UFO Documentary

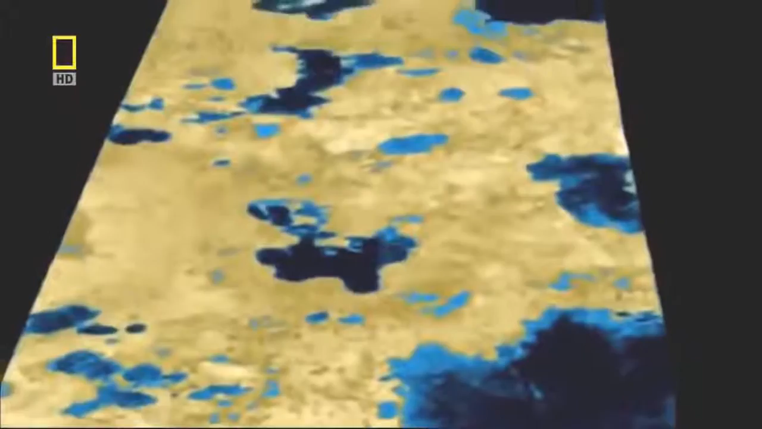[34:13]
soon thousands of lakes came into view at least one bigger than the Great Lakes of North America
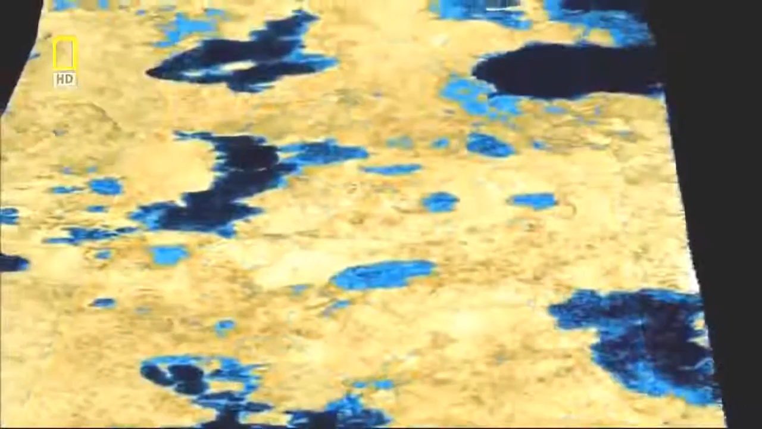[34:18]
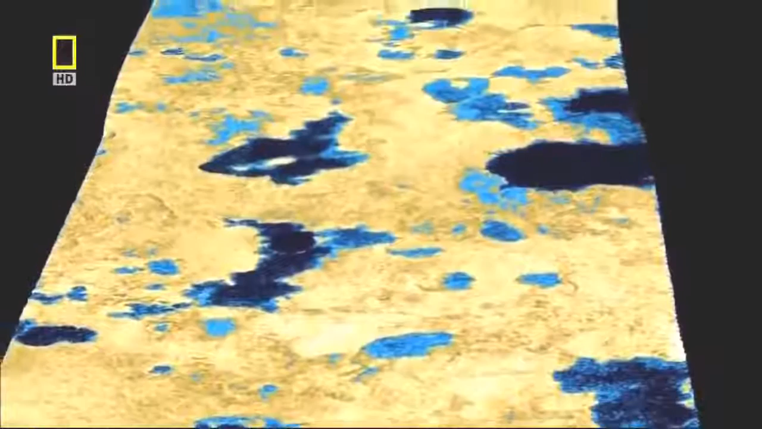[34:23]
it's the first time we've ever detected liquid on the surface of another celestial body